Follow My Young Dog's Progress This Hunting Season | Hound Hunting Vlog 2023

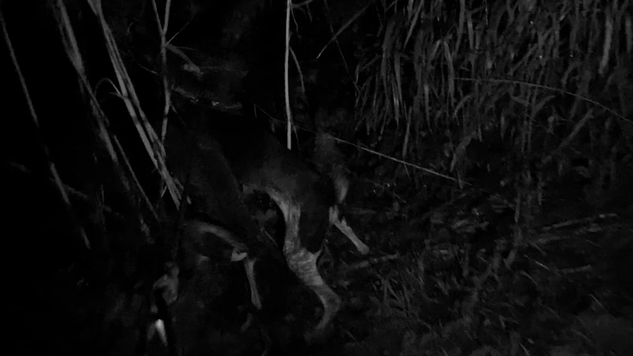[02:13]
At this point right here, you see the dogs wanting to go straight into the woods, and as you'll find out later in the video, it was for good reason. It really was too bad that I couldn't have cut them loose at that point for fear of them ending up in one of the nearby farmers' backyards. We just don't want that. One more thing. Don't forget to like this video, subscribe to my channel, and hit the notification bell so you'll know right when the next video drops.
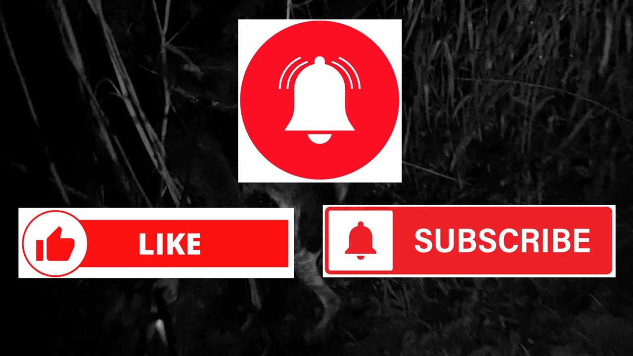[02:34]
Onward. We gotta go in further.